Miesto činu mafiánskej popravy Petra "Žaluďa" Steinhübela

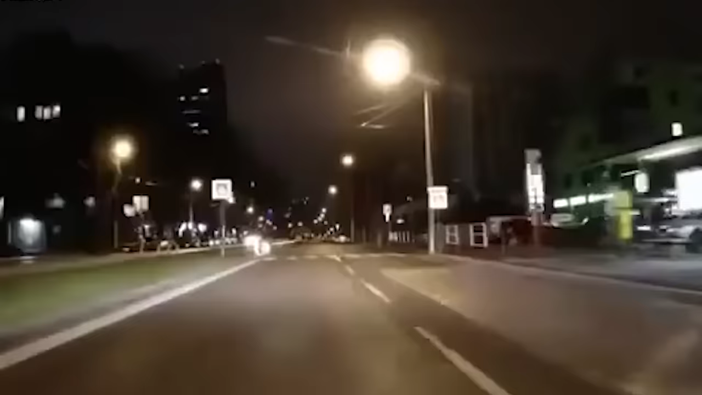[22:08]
Približne hodinu pred polnocou 4. augusta 99 sa Peter Steinhubel vracal do areálu bratislavských mraziarní vo svojom 12 miliónovom Ferrari. Na miesto, ktoré práve vidíte na obrazovkách, prišiel v sprievode ochrankárov, ktorí za ním išli na Volkswagene Golf.
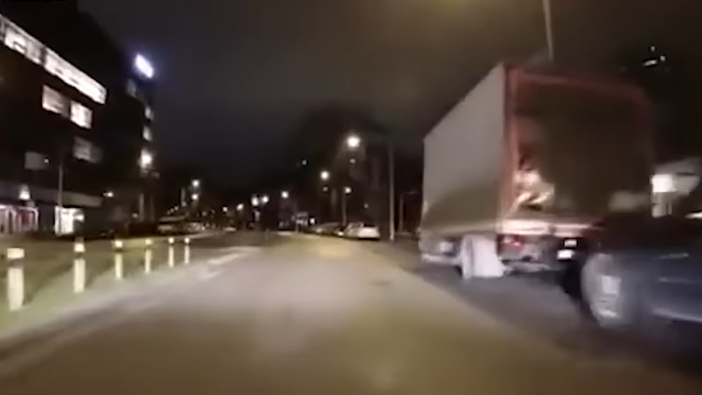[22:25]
Vchod do bývalých mraziarní bol prerobený a v súčasnosti vyzerá inak ako vtedy.